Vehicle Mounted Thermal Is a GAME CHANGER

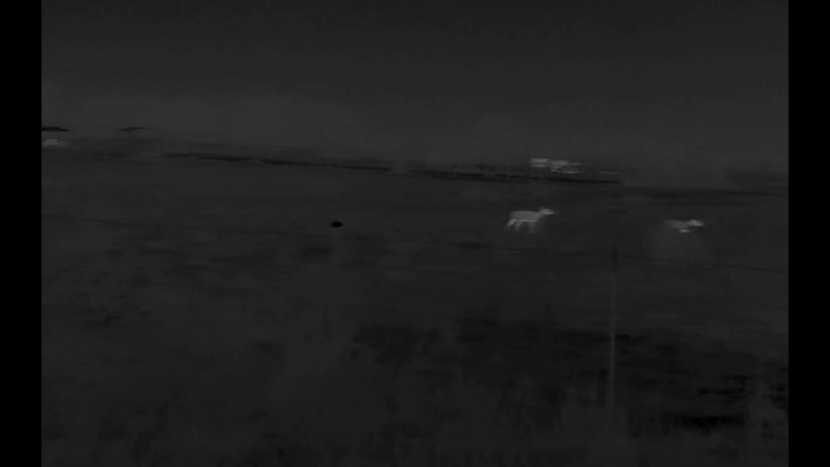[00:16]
PTZ meaning pan, tilt, and zoom.
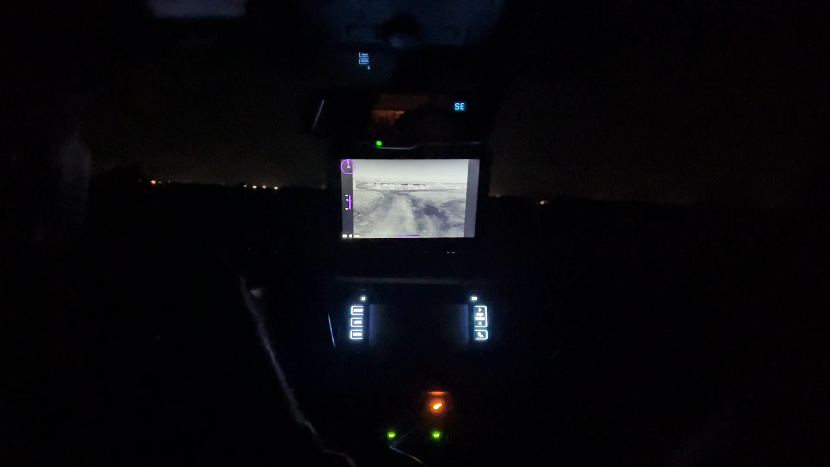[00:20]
So you can look around, you can zoom in on things and that feed is fed inside your vehicle in real time.
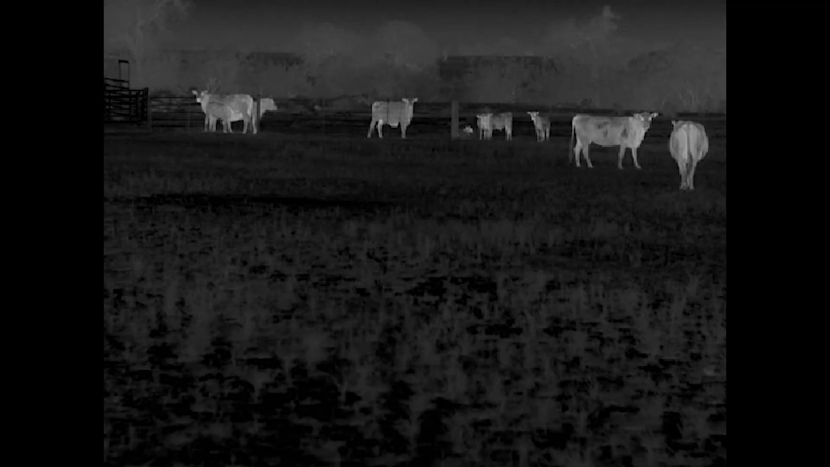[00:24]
So it has a 640 core sensor rocking a 32 millimeter lens. On top of that, it does have a less than 30 net D sensor rating.
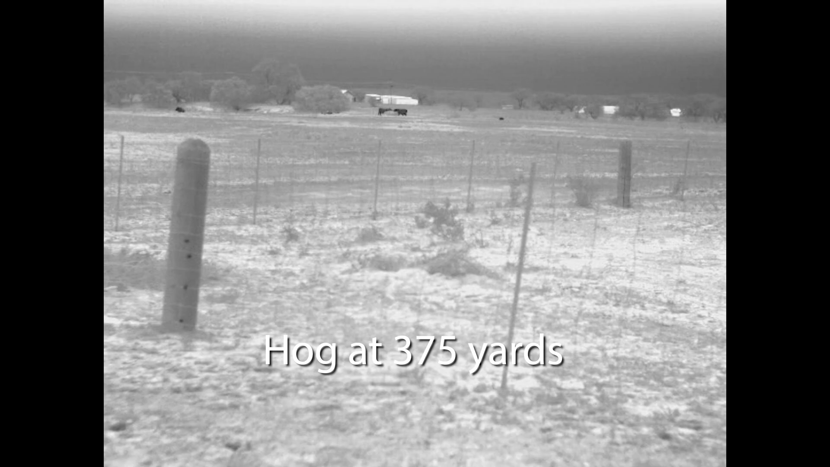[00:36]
So it is fairly sensitive and it did a pretty good job and it does use standard micro SD cards.
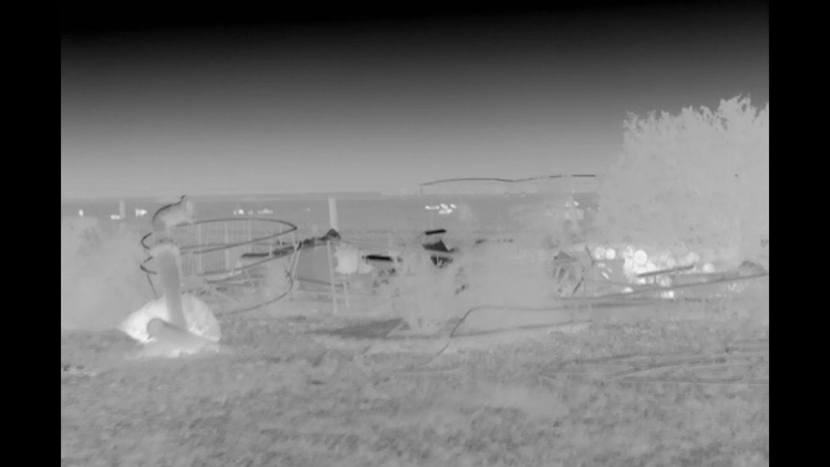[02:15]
So we got the driver, obviously driving the vehicle, me being the passenger, I'm sitting there with a remote and I'm panning around and I'm searching for things.
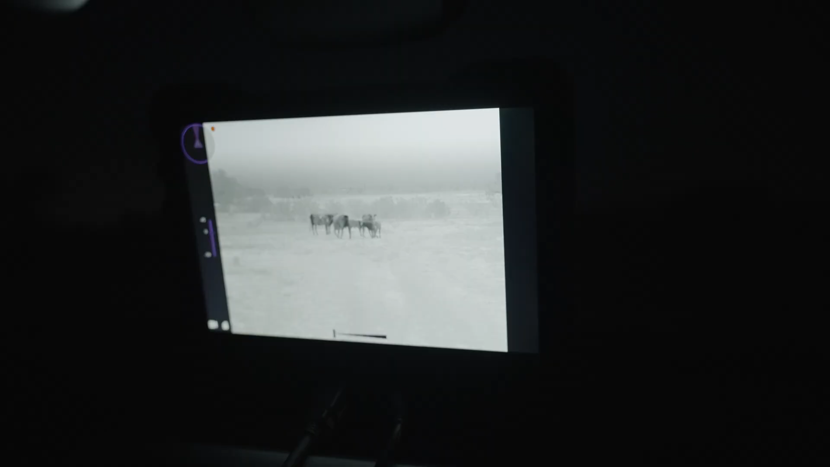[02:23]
So we spotted hogs multiple times now, several hundred yards away.
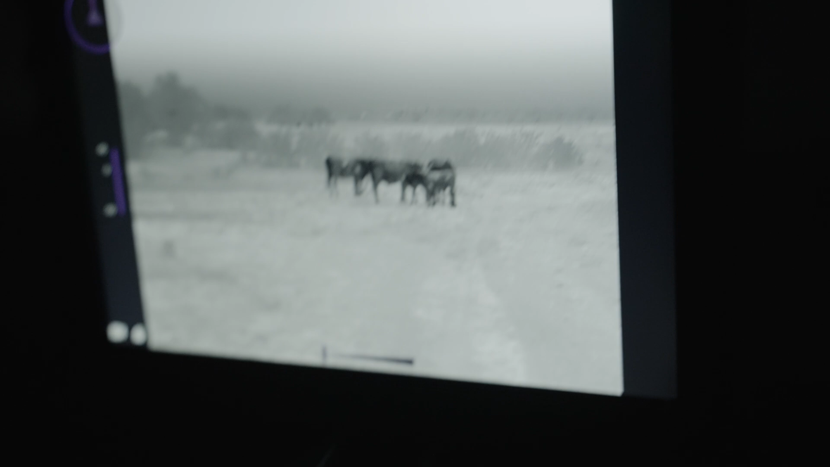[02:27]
And the beauty of it is that instead of having to stop and disrupt the environment to try to strategize,
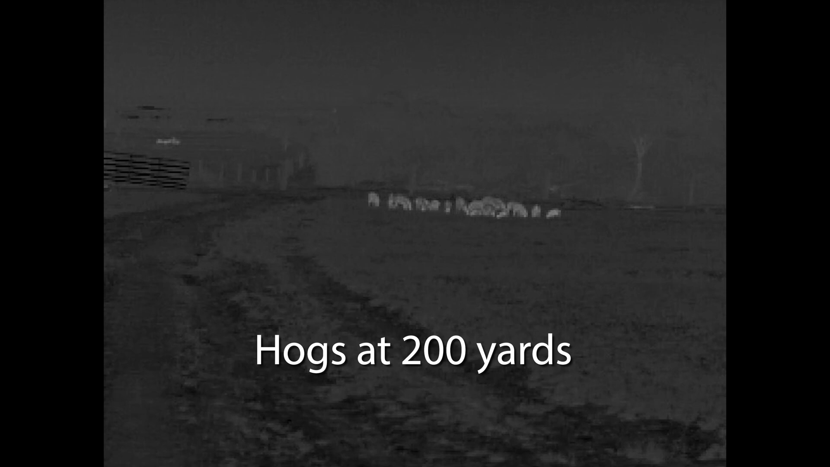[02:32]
we saw them in advance, didn't have to get out of the vehicle, didn't have to stop moving. And as long as we knew the wind direction in advance, we can kind of drive into the area as needed, close the gap to a couple hundred yards and then get out and go to work.
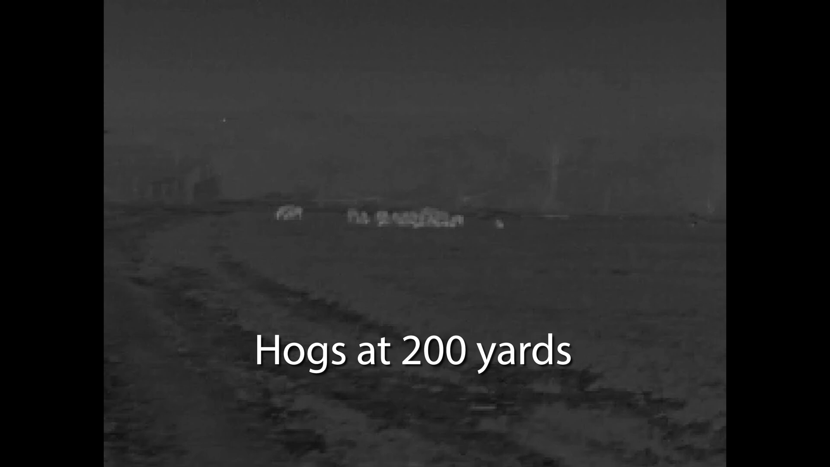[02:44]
So this thing allowed us to see things that I honestly think
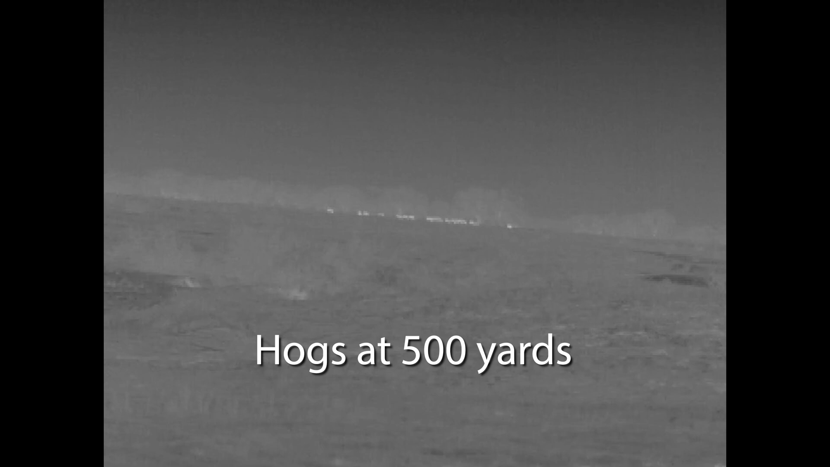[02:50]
we wouldn't have spotted or would have spooked prior to ever spotting them in a normal hunting manner. So this gave me the absolute capability to kind of change the game.
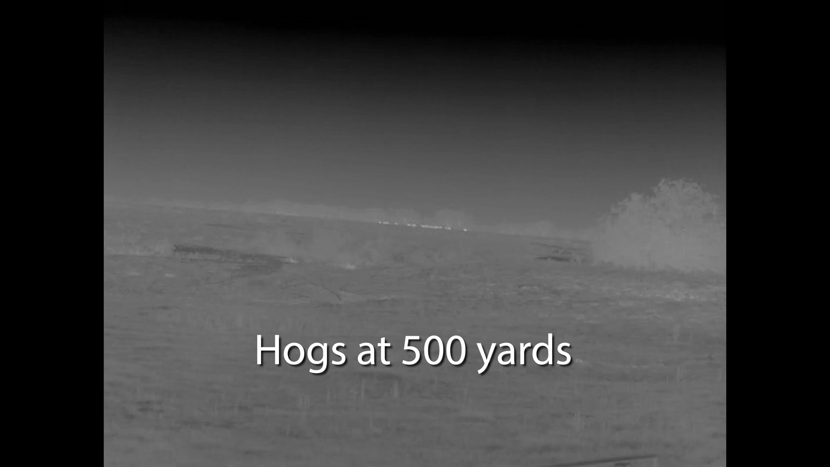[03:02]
So I wanted to give you a little bit of context upfront on how I've actually been fielding it and using it now pretty regularly for hunting purposes. On gravel roads, driving through our ranch,
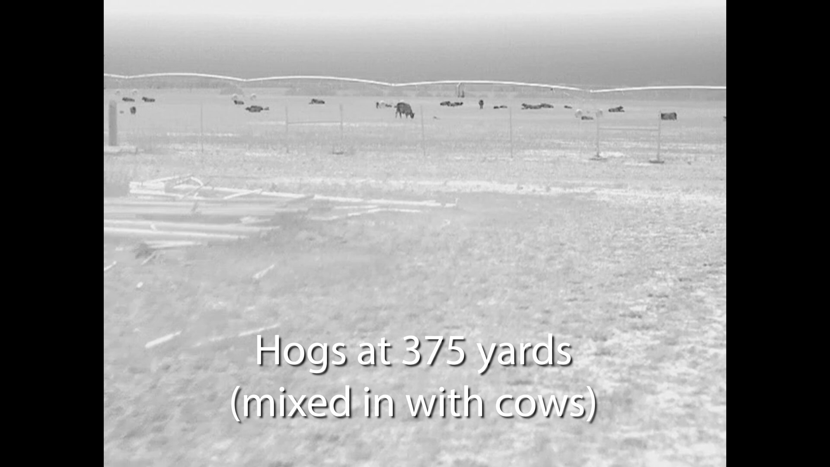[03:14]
we did take it up to 50 miles per hour while mounted to the vehicle and virtually no issues. It got rained on a little bit, a lot of dust being kicked up.
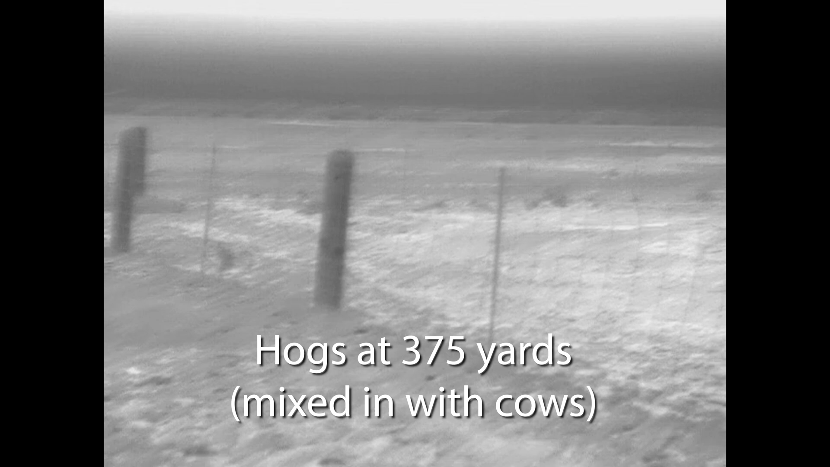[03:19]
The image didn't really degrade and actually the image stabilization is very impressive. So I'm not sure what they're doing. I'm assuming it's a digital stabilization on board, but when you're going over those gravel roads, the image isn't vibrating like crazy.
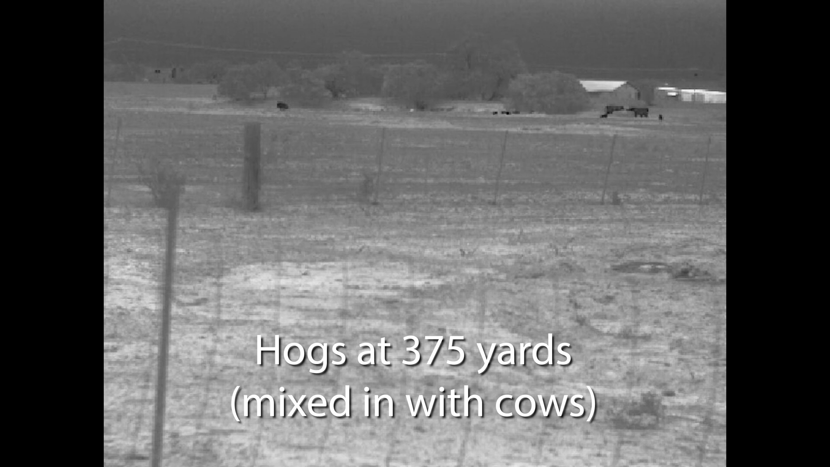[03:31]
You could actually maintain a clear and visible image. So before I get any further, if you want to skip ahead to the sample footage and details, then by all means do so. But I do want to briefly show you what comes out of the box because it is a lot of things included, everything you could possibly need.